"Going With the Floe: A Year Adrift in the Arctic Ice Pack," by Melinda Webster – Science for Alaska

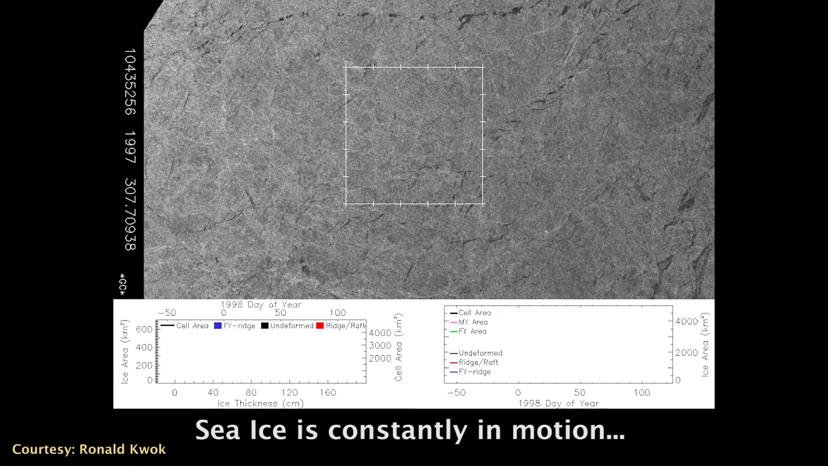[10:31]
We had good reason to be anxious. Sea ice is extremely dynamic. This video shows the kind of ice motion that can happen within a relatively short time period. This is a compilation of satellite images from the Sheba Field campaign in 1997 to 1998. As you can see, in no time at all, the original square shape of the ice cover is totally unrecognizable. Understanding that such dynamics like this were very much a possibility was constantly on our minds,
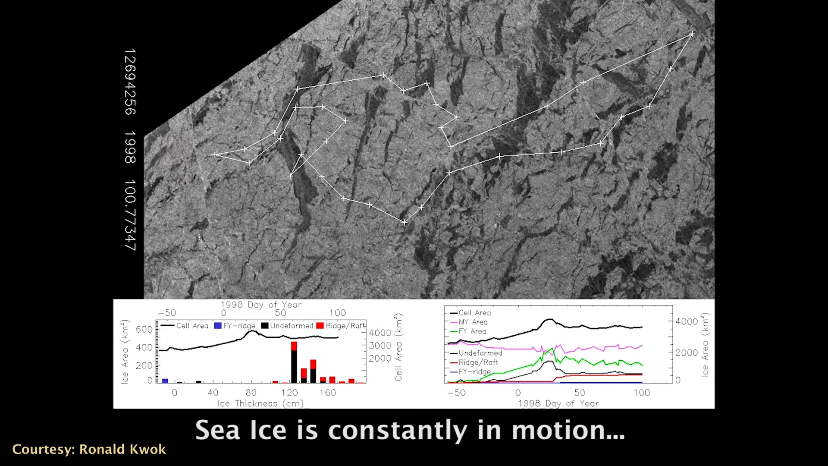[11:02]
but all we could do was just try to remain patient and wait until we arrived. On June 17th, we arrived to the observatory and find it in pieces.